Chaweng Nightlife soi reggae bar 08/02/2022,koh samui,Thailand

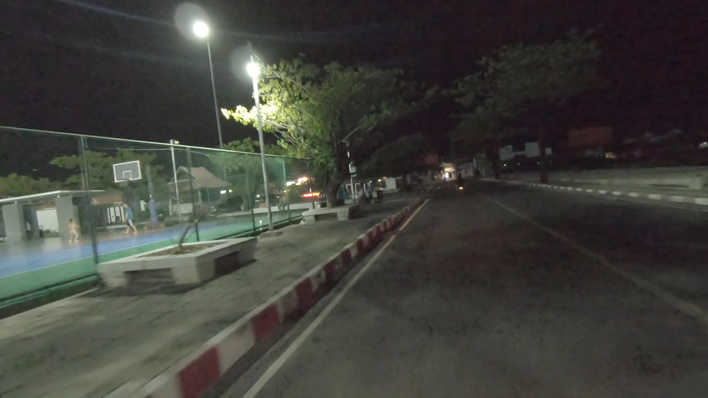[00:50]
This is where they play basketball, the lake. Now let's take a look at Soi Reggae Bar.